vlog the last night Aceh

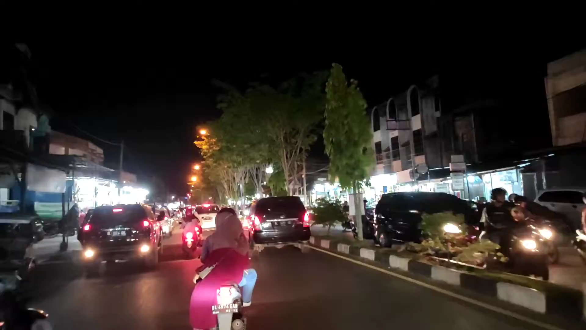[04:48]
Ya cukup lumayan ramai, padat tapi lancar. Antusias para penjual juga masih banyak ya.
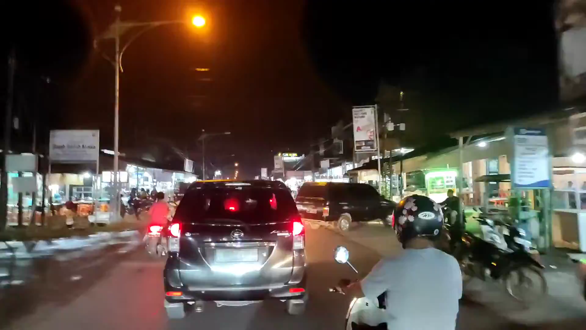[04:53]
yang buka kalau di malam hari, kemudian para pengunjungnya juga banyak gitu kan,
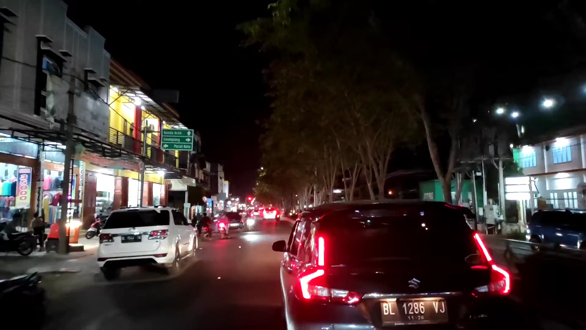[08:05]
Tetap kita jalan sepanjang kota, masih ramai, masih terang benderang, gak ada hal yang aneh-aneh gitu.
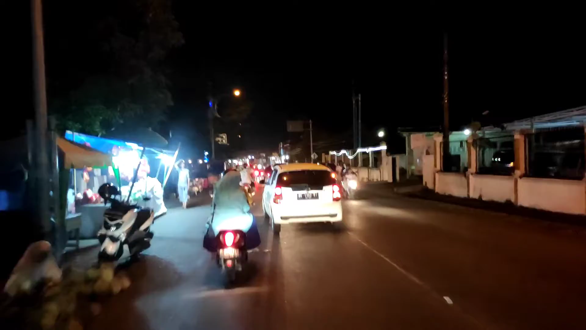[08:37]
Sangat menikmatin. Sekarang ini kita masuk di bagian jalan inti pusat kota ya. Di sini itu banyak sekali yang berjualan.